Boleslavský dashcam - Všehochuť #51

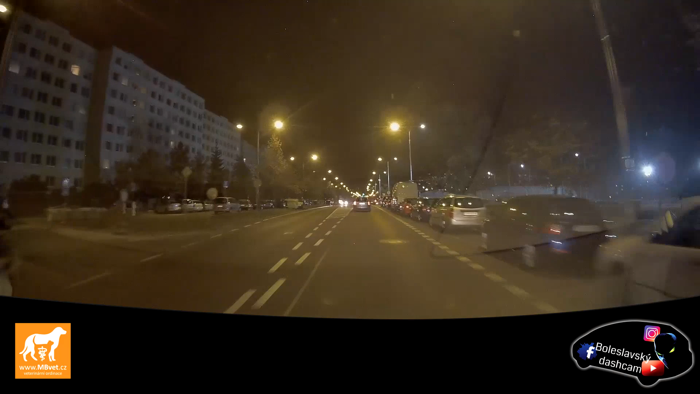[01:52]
Pojdej, pojdej, pojdej ty vole On tam vliká kilometr dopředu a on nemůže připravit Vždyť si jefnout ty mohou kásu, chci světlat Je blinkr